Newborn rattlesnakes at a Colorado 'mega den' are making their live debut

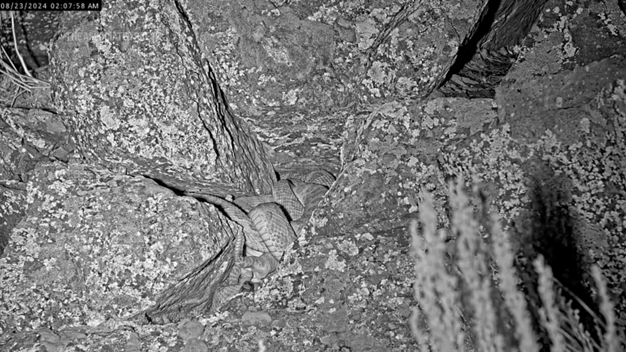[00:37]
We were actually able to capture it, which is something we weren't expecting, but we really were able to see that, which was like, we were really excited about that.
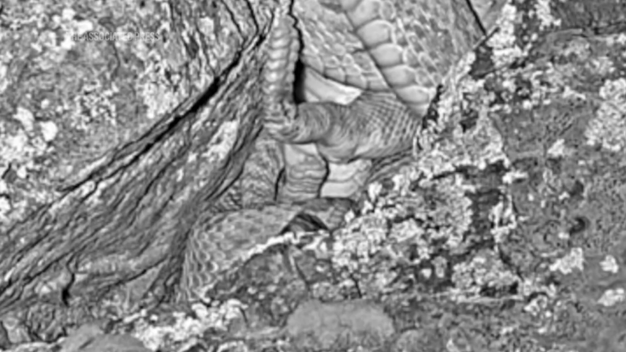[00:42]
Yeah, we've been seeing like these young rattlesnakes,